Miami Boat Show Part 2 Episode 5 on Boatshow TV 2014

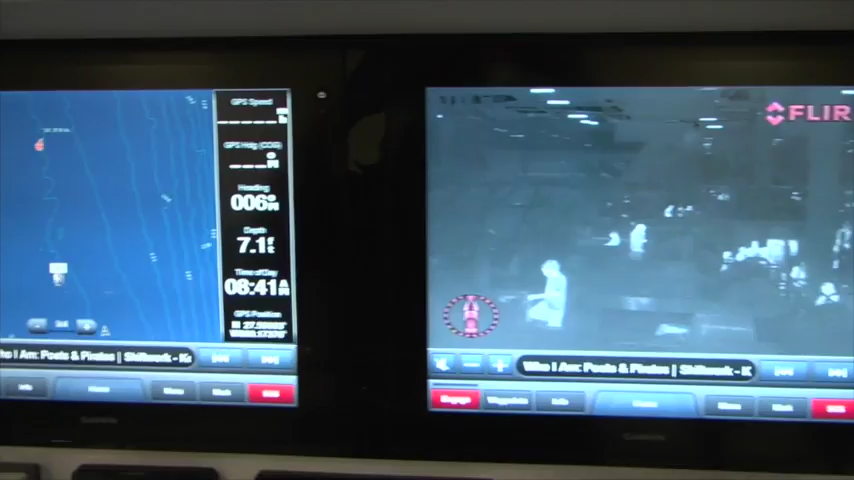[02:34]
Then at the console, we've got two 8,000 Garmins that have a slide-up panel in there to keep things locked and out of the weather.
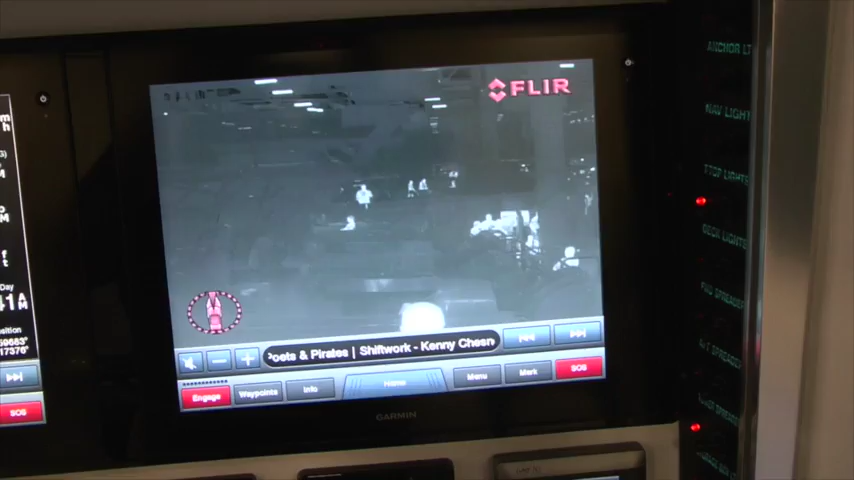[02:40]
This boat has a dual-station, dual-control tower with interphase electronics up on the top.